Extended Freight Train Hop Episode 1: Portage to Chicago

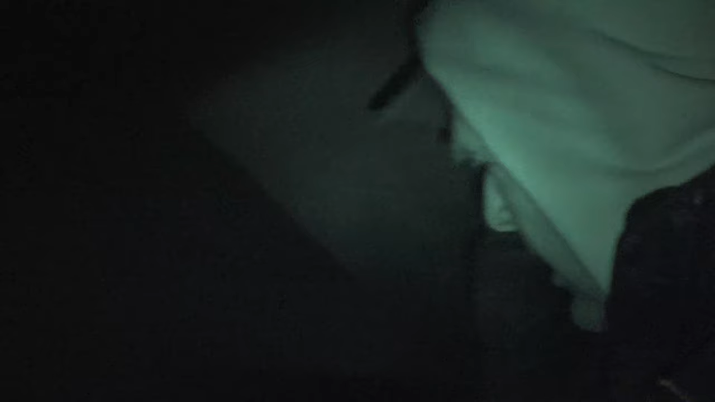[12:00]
coming from down there. At the same time, I got one coming from that direction.